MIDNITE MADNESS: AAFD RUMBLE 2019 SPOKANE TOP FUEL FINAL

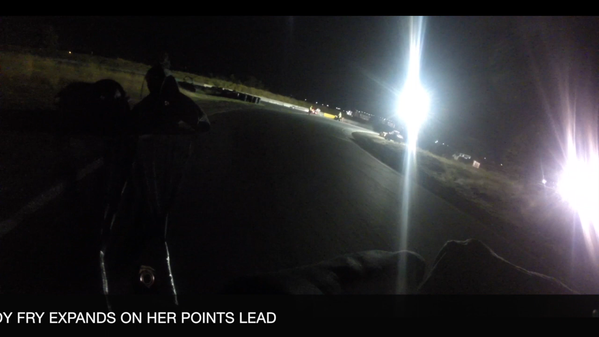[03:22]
At the intermaterial, about half-track, Mandy started to pull the hill.